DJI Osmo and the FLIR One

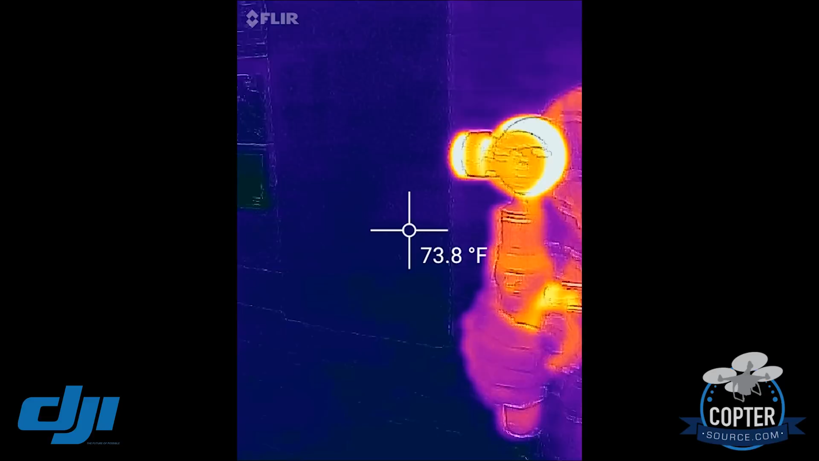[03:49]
On screen: spot 73.8°F
camera looks to be the hottest part right here on the exhaust fan it's about 110 degrees I'll
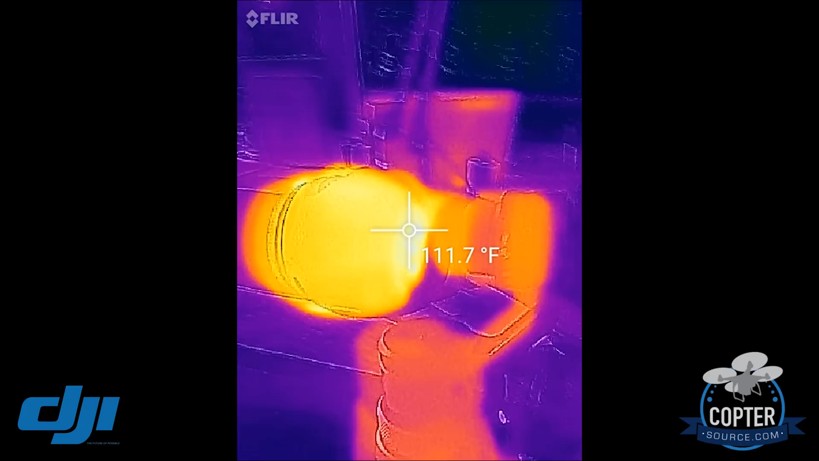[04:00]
On screen: spot 111.7°F
go up here to the vent which is